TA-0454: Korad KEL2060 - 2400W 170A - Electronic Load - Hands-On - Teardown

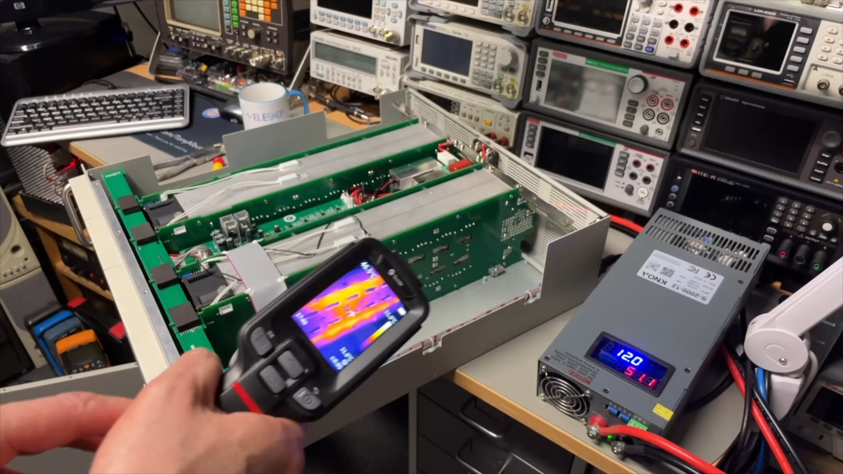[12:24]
And the ventilators. And the ventilators will just get the heat down. Let's see if I turn up the heat again. If it will. Let me focus. Yeah. Okay. Turn up the current. Let's see if we get more heat.
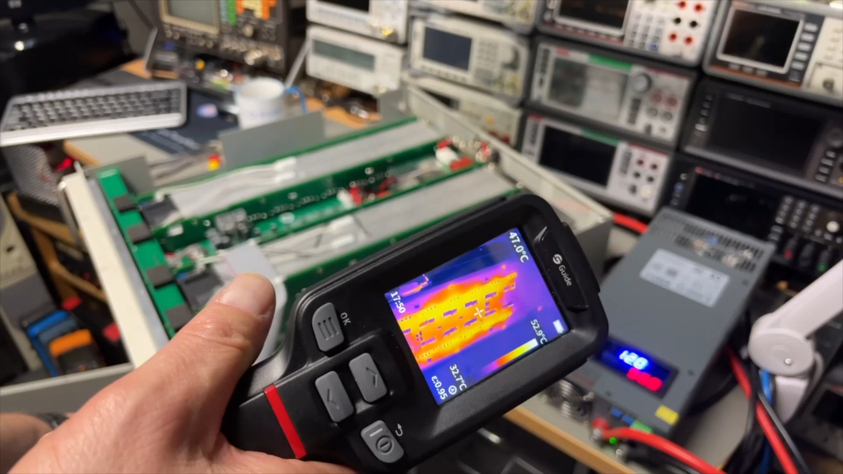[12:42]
We are again at 120 amps. And the cooling seems to be catching up easily. No problems.
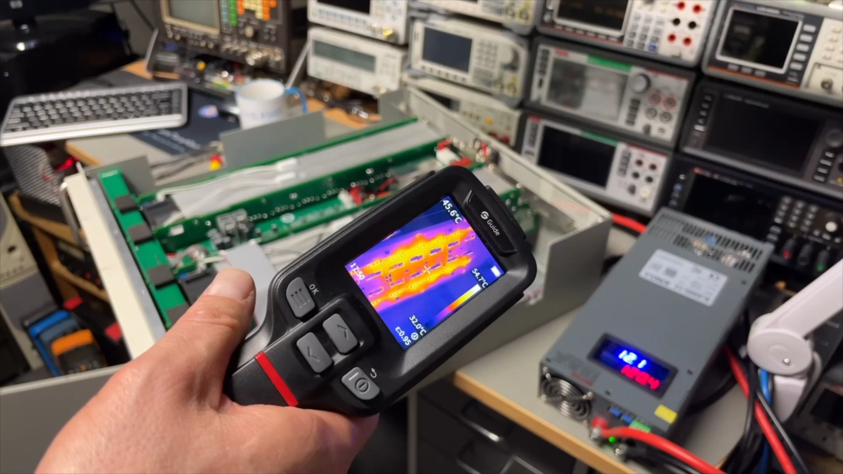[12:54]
It's not certainly. Ah, now we can see slowly more heat.
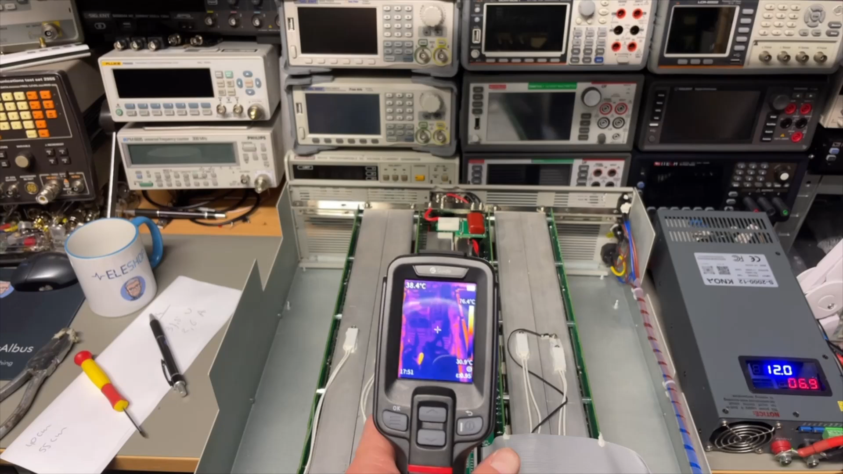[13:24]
So maybe they just use the same shunt. It's not even a little bit taller. All the rest is.
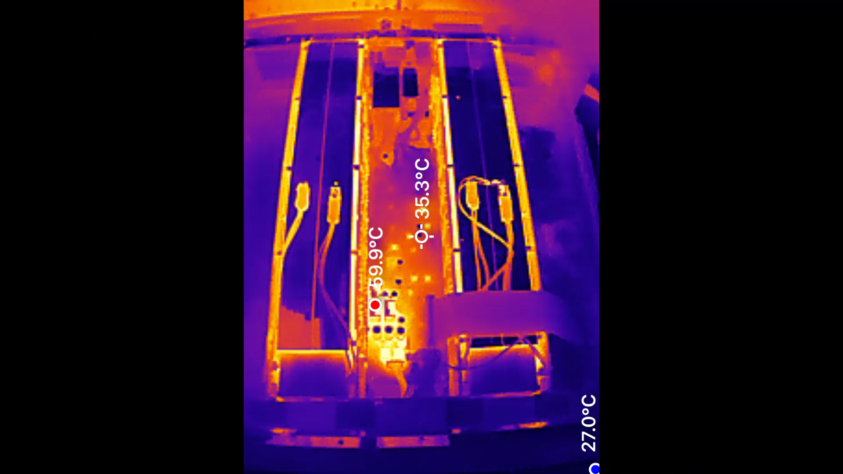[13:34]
On screen: spot 35.3°C
We can see the air that is blowing out onto my meters.
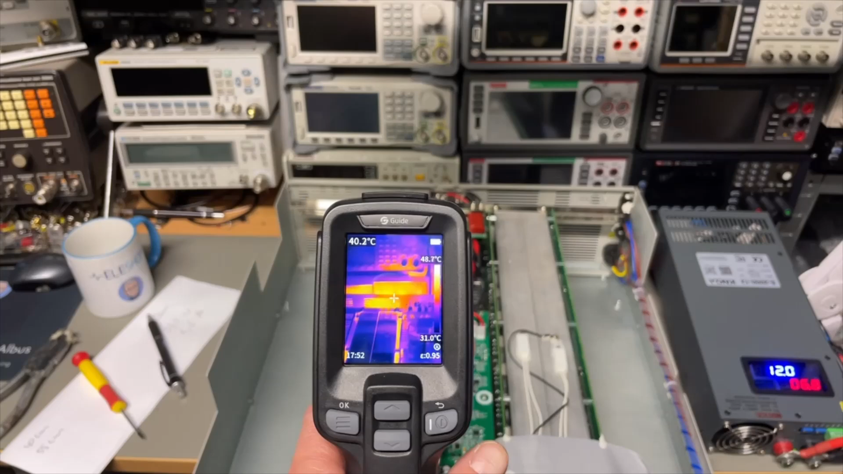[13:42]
On screen: spot 40.2°C, scale bottom 31.0°C
So that's all. Oh, it already. This temperature control is so much better than the other one.
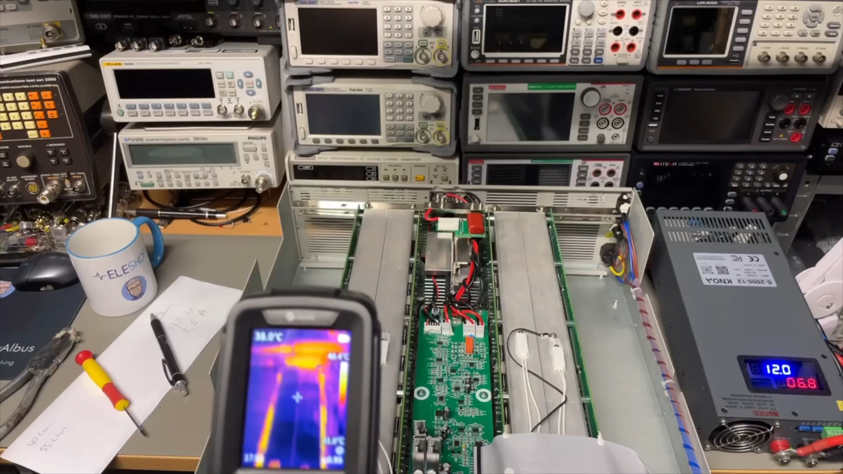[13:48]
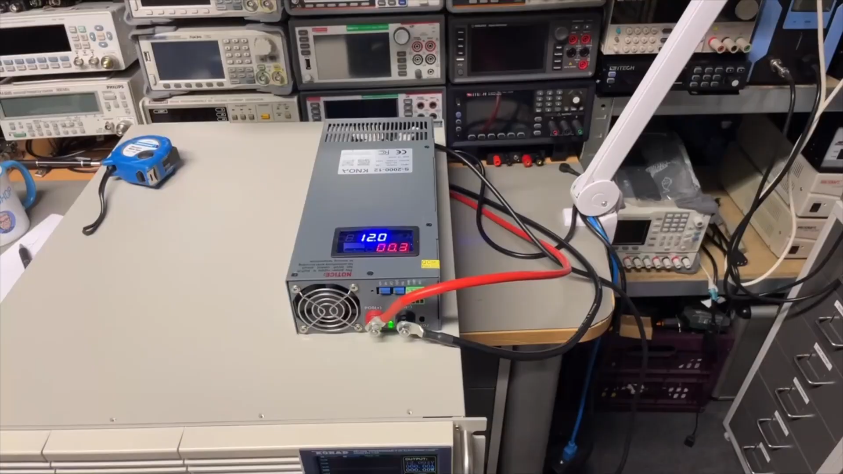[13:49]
That is funny. While the shunt was not impressed at all.
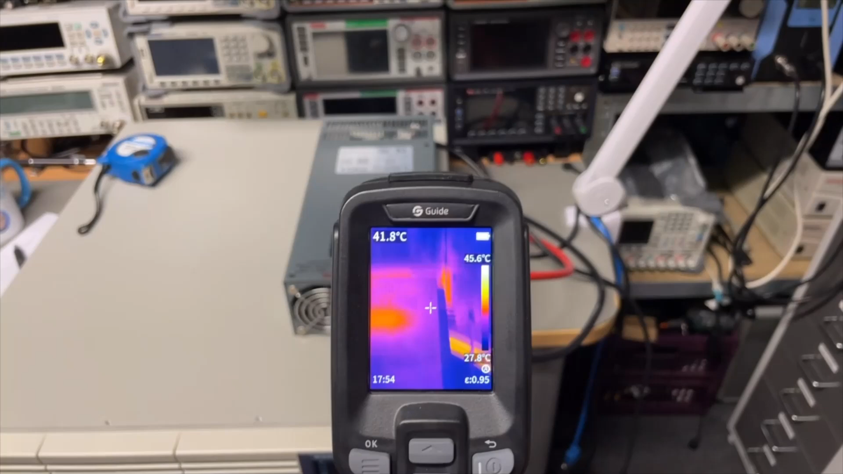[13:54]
On screen: spot 41.8°C, scale top 45.6°C, scale bottom 27.8°C
Look at the cables. They are all heated up.